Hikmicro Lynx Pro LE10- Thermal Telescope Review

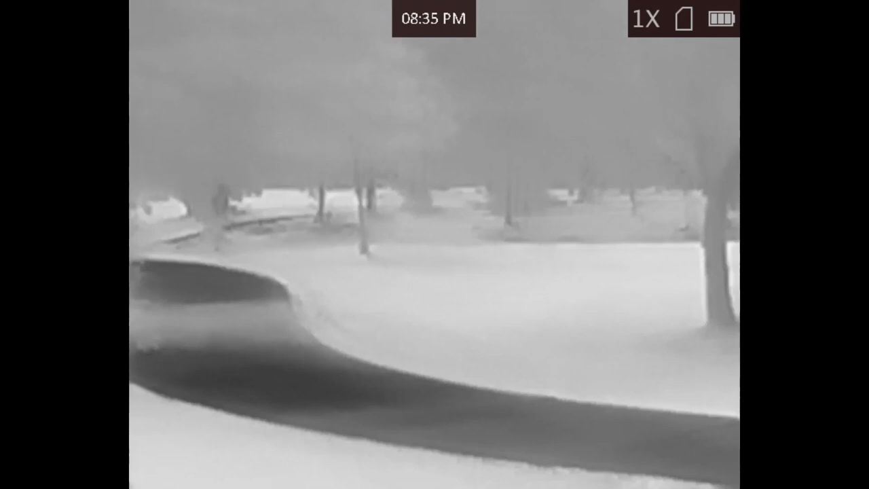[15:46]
so the footage now you'll see is shot from the thermal device itself
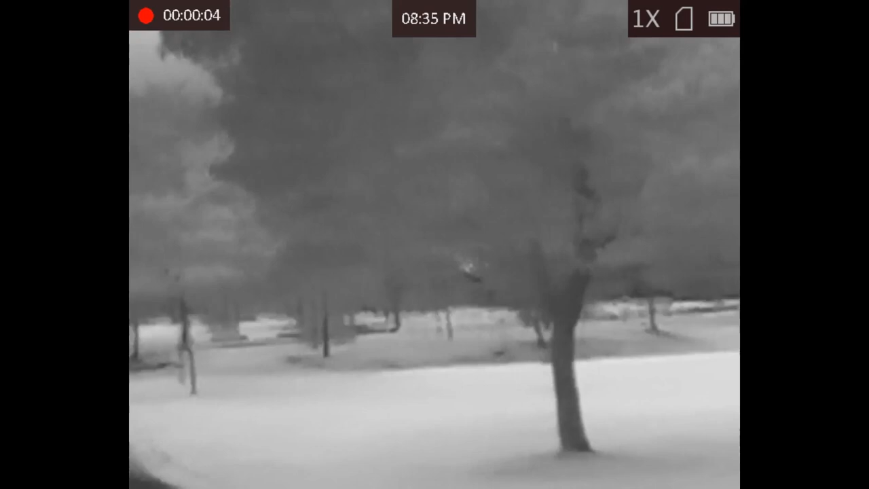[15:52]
it's about as you can see 8 35 p.m.
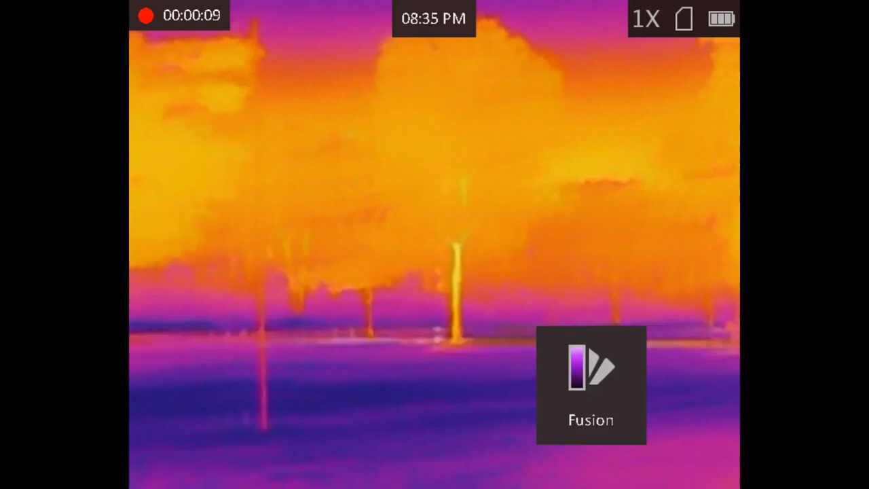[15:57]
and I'll start cycling through the pellets
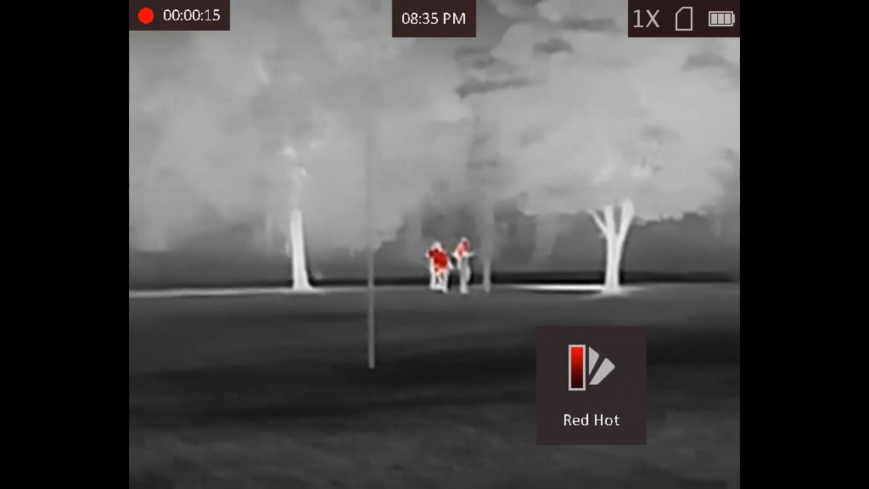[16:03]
as I pan over you'll see my family adjacent to the oval and they'll start playing on some exercise
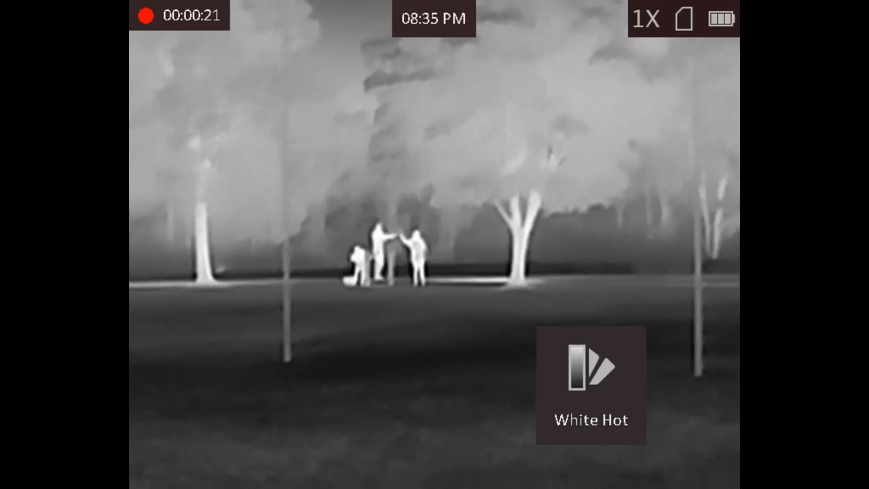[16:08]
equipment and again as indicated on Google Earth we're looking around the
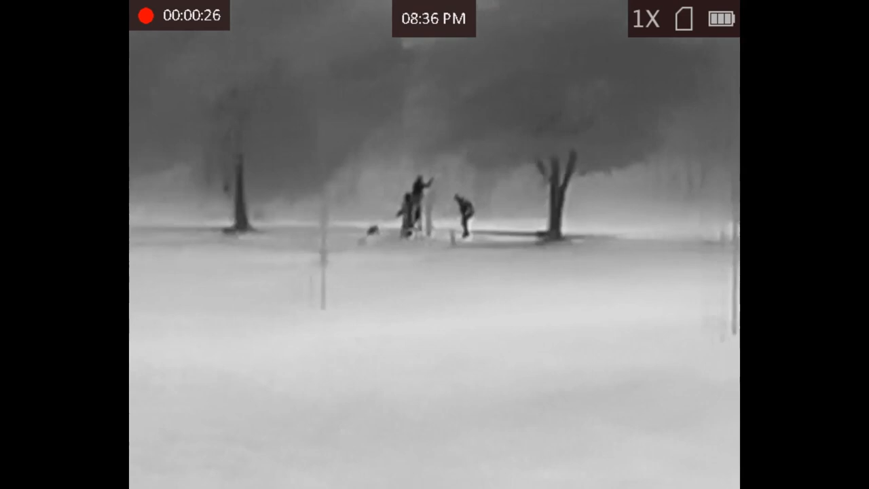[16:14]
60 meter mark so right there you can't see people
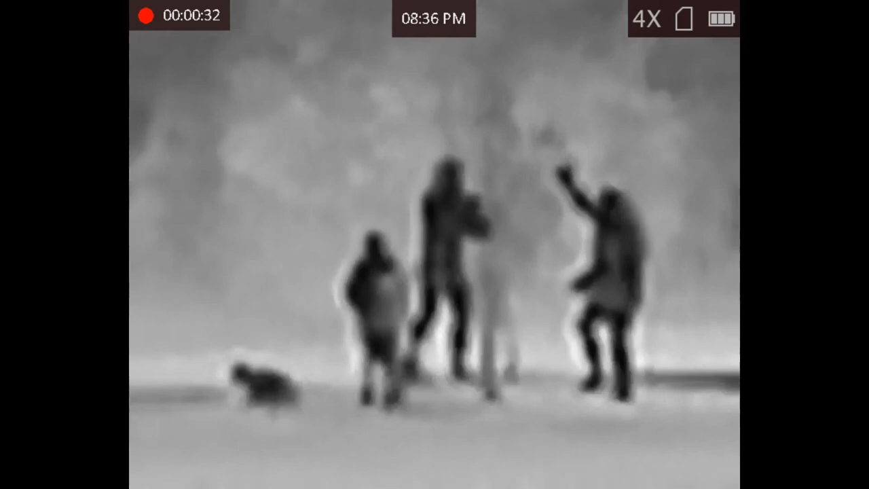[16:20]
within with your naked eye I definitely weren't able to make out my family playing around
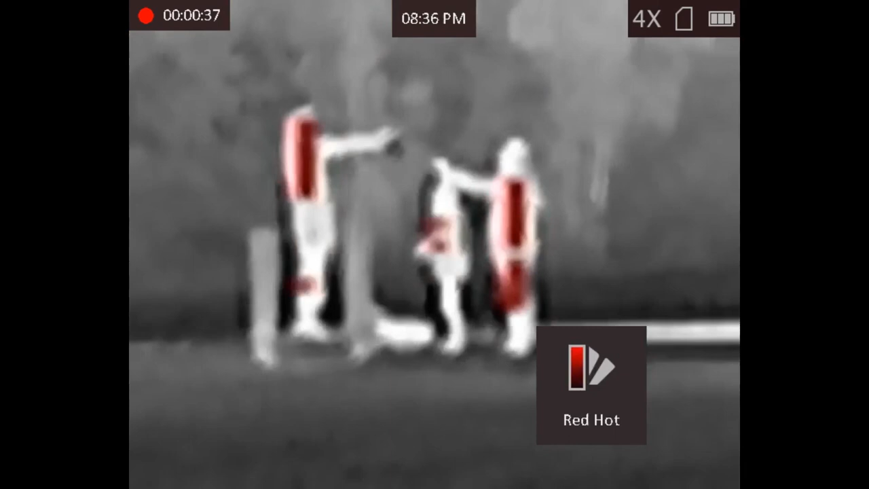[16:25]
and the dog or any of them it was extremely dark but with the device
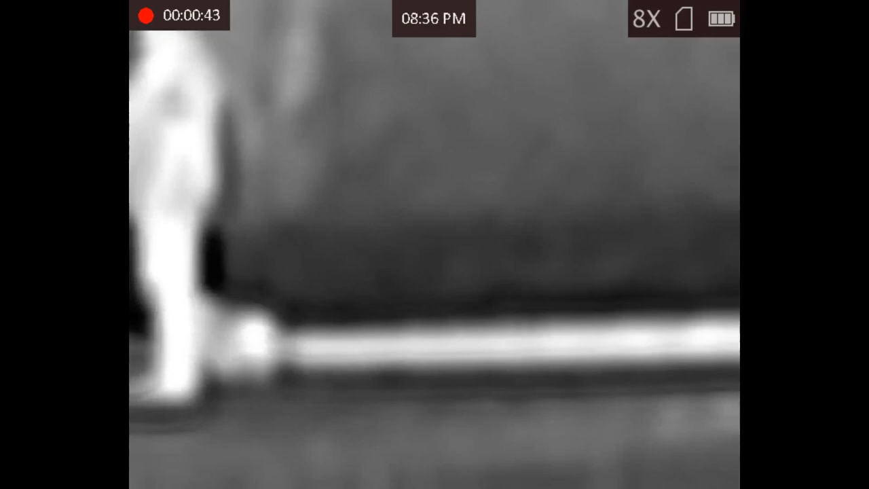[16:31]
you can see as I cycle through the pellets it clearly makes out their
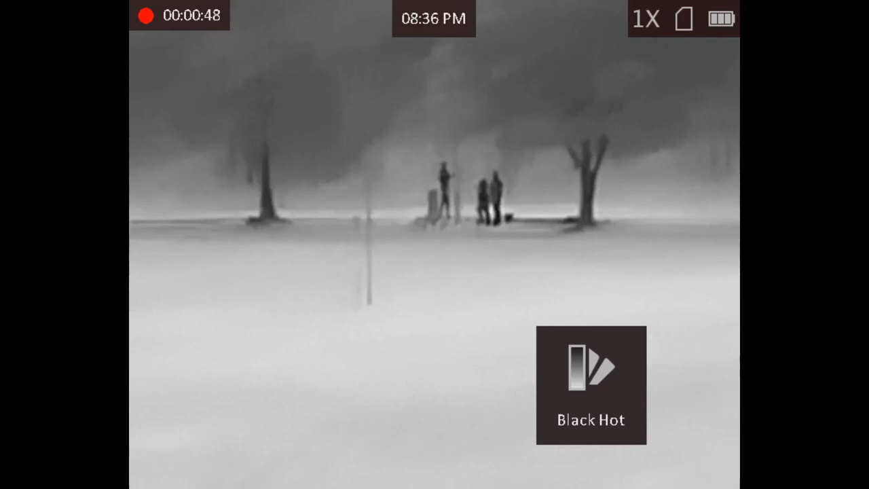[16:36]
heat signatures and again my personal favorite is the black hot secondary
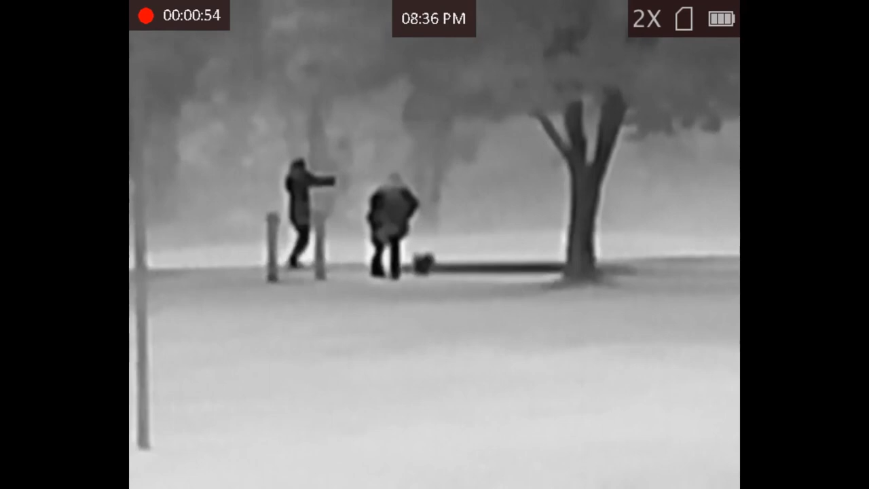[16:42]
white hot but again it comes down to personal experience where
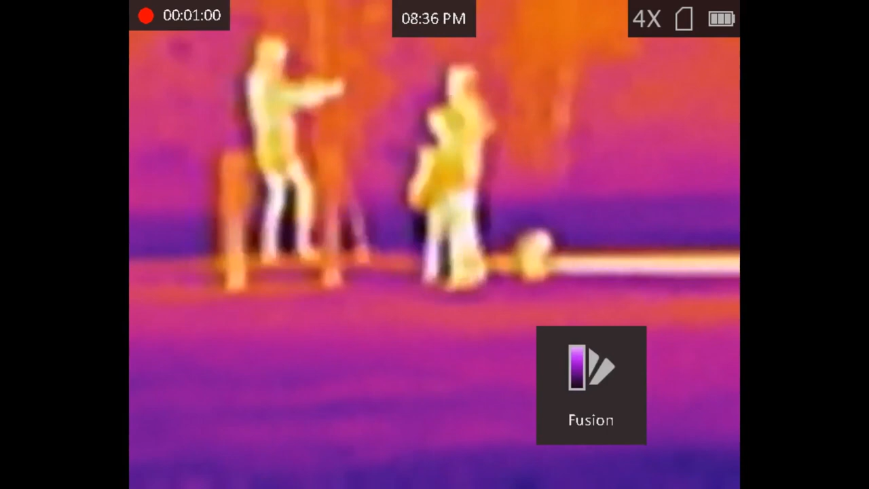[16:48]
you're using it distances but yeah just from personal
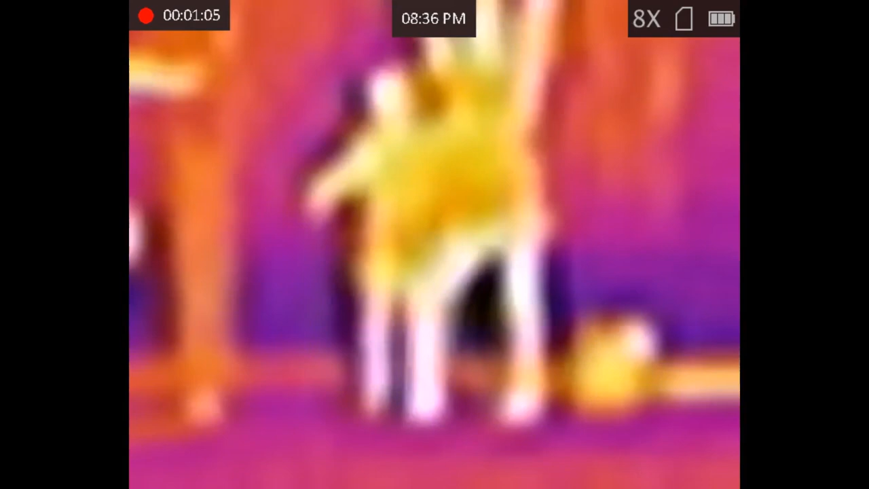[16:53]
experience I find that the black hot work best for me at that
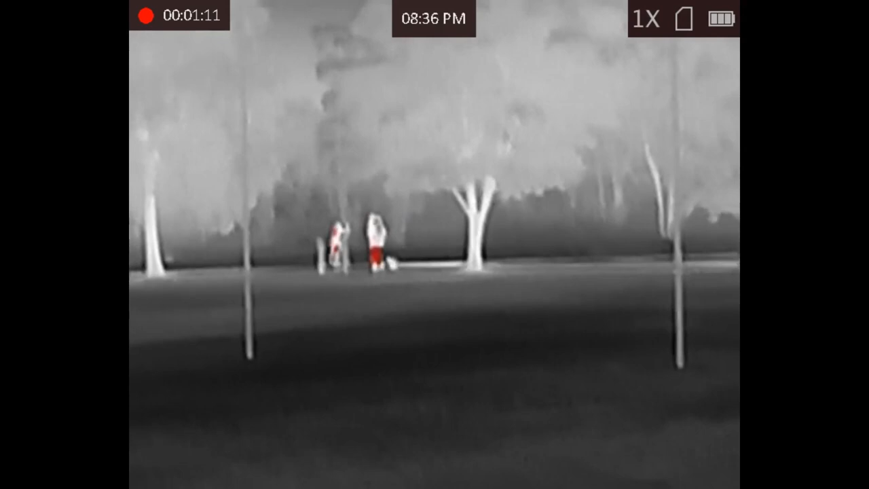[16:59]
distance as well when I do cycle to the red hot as you can see it is picking up the
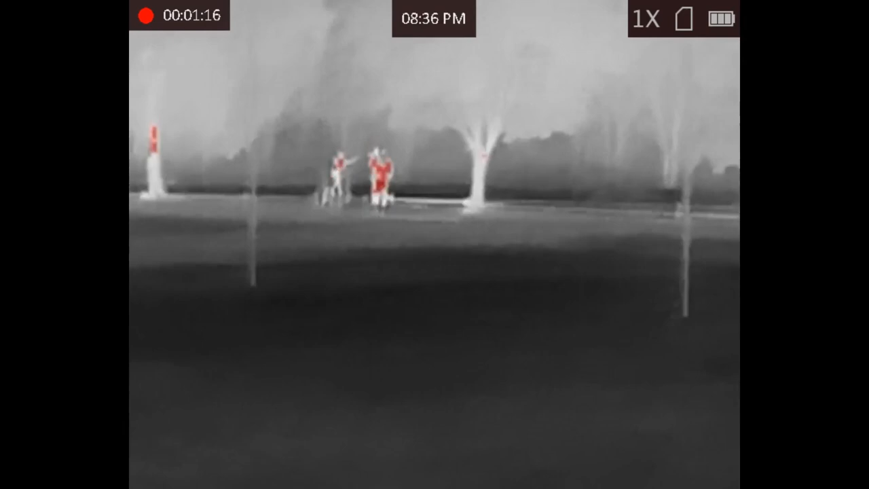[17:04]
the heat signatures but previously as displayed the further out the heat signature also considering if it's not putting
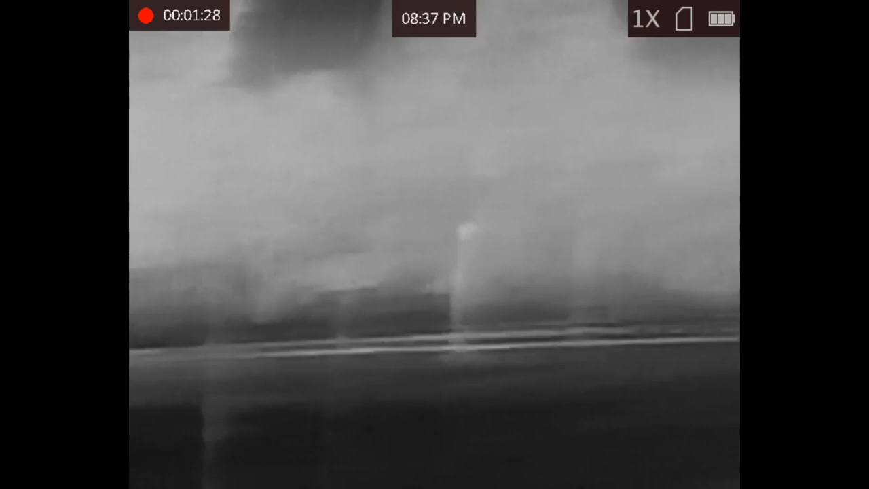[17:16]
out a lot of heat you're not going to get too much of a red spill in terms of what
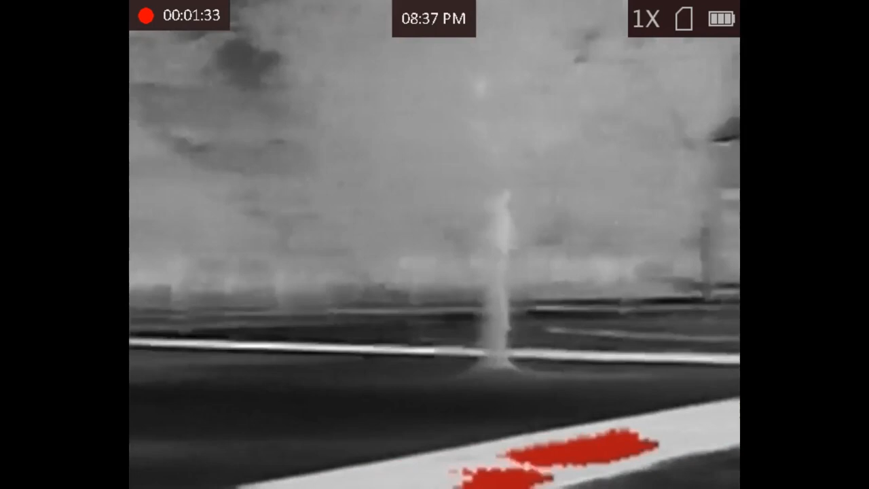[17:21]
you can see in the red hot so this
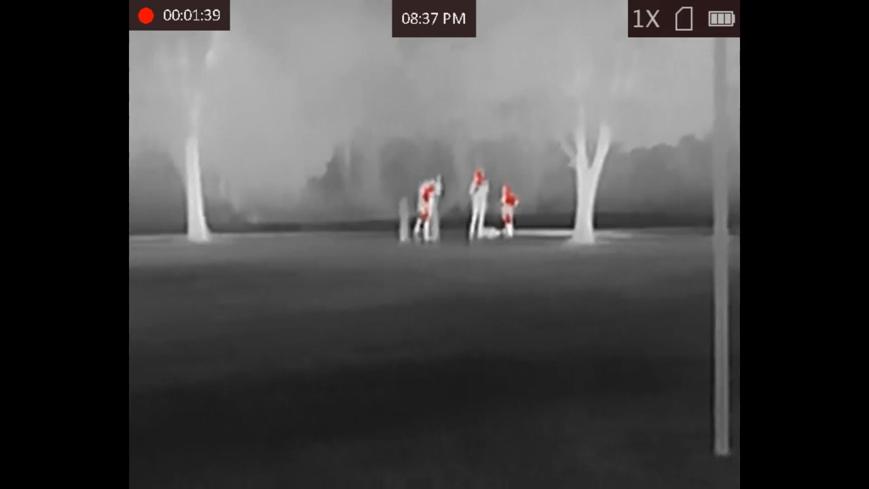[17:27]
next bit of footage will be my family continuing to walk along the the path
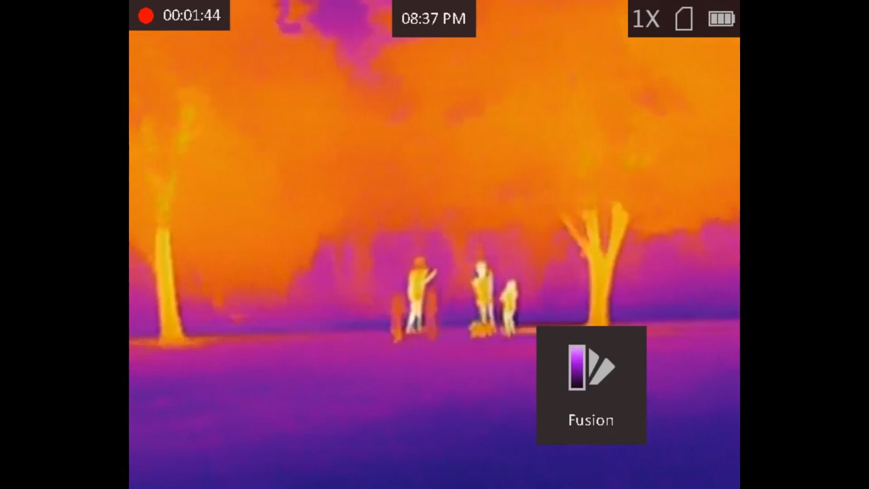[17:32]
and this will be at a distance as shown on the Google Earth
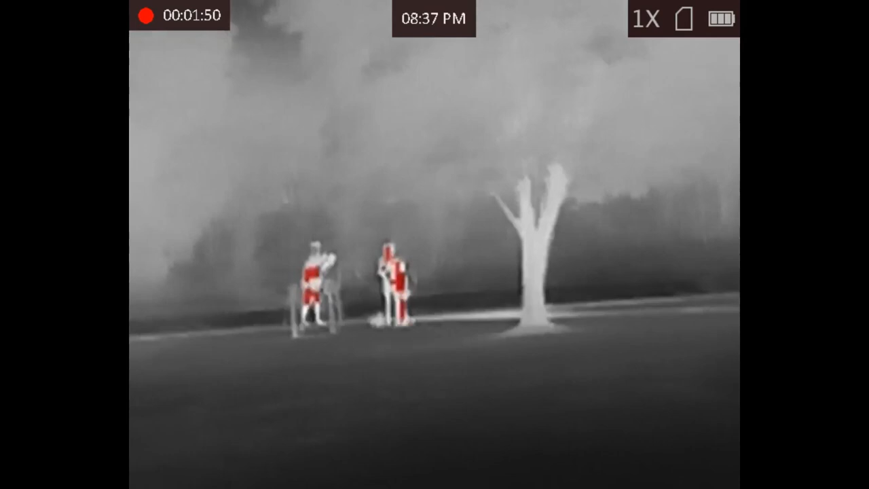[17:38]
we're getting to about the 90 meter mark when you see them walking
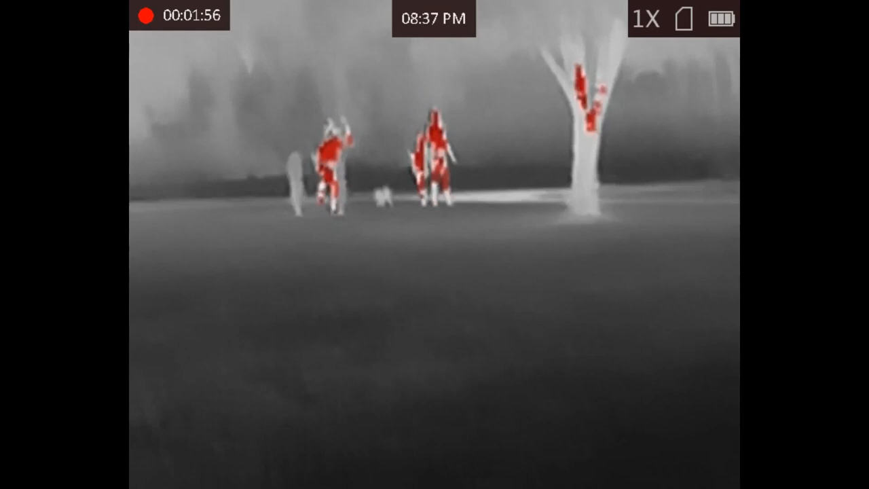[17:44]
and again the capability of this device is